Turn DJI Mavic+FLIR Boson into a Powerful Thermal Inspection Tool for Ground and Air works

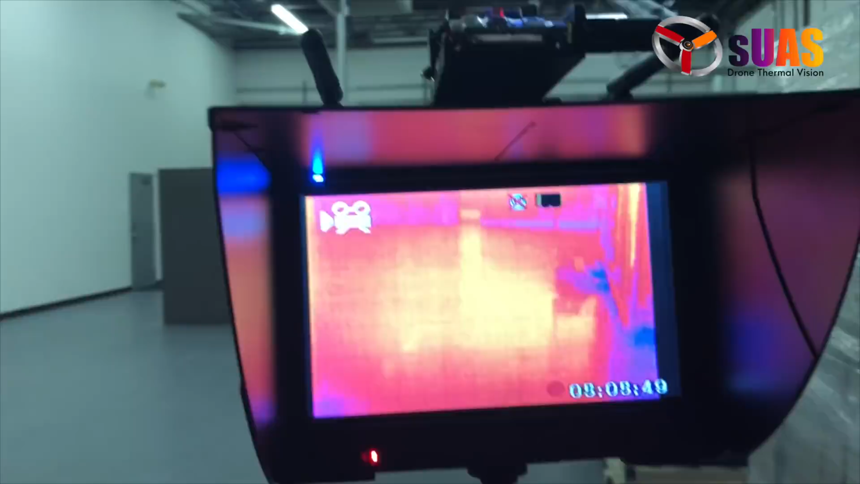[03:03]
a very expensive thermal vision camera
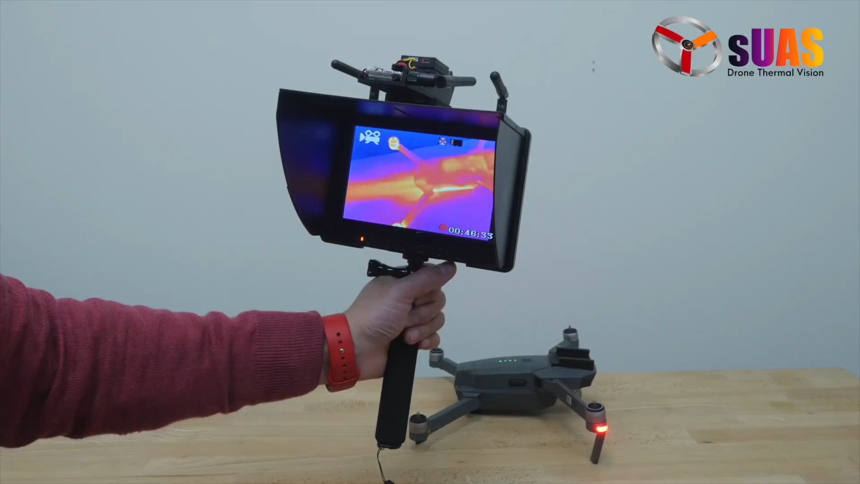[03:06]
from clear so you know just with the boson
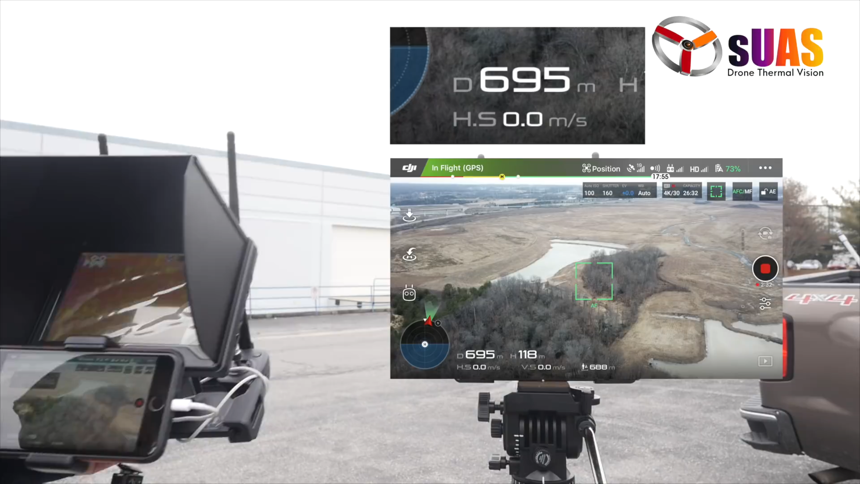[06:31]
You With just a little bit of degradation on the thermal signal,
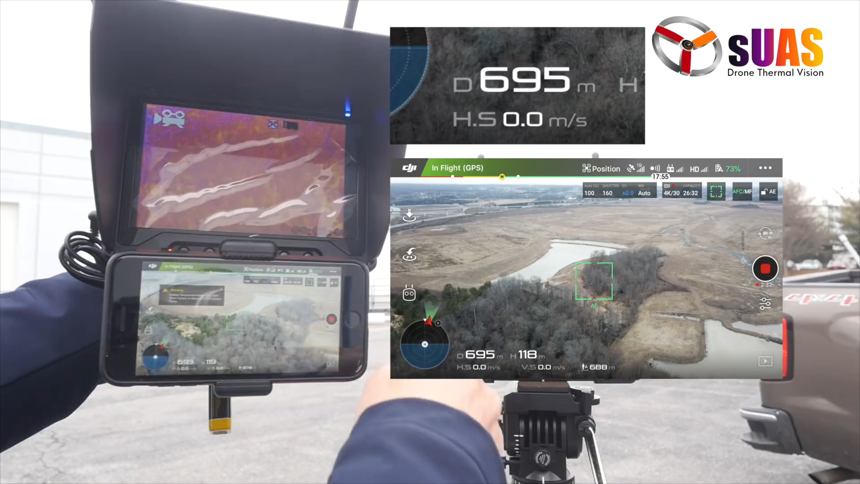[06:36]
but I think it's still good